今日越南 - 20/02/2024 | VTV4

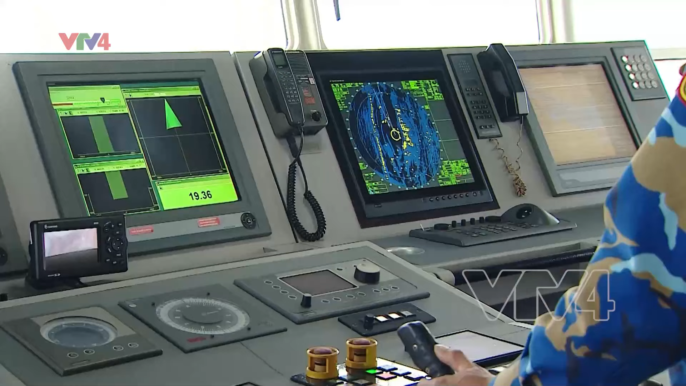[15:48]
位置安全操作船舶的重要工具